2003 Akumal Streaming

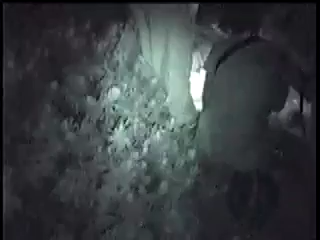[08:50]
you go around the back, you can actually see into the egg, into the egg chamber. Oh. So this is where the eggs are handled.